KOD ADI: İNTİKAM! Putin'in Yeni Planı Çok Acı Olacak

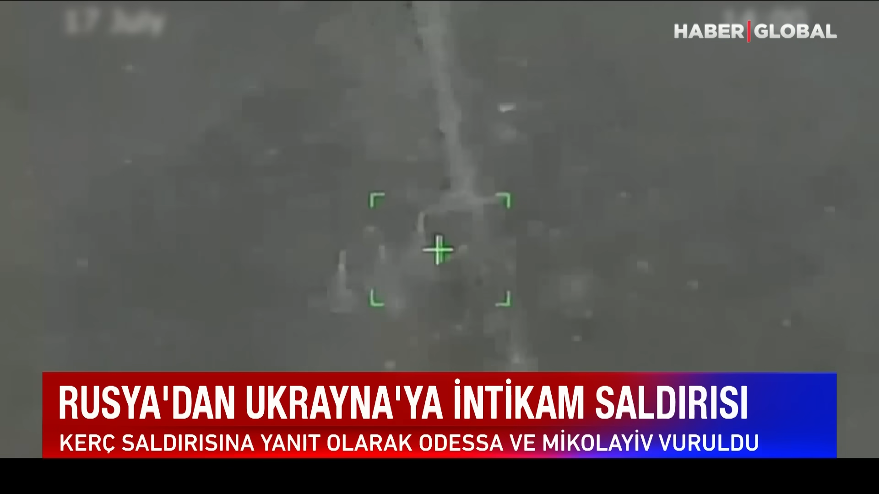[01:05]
Rusya Savunma Bakanlığı köprüye saldırmak için kullanılan mürettebatsız deniz araçlarının buralarda hazırlandığını ileri sürdü.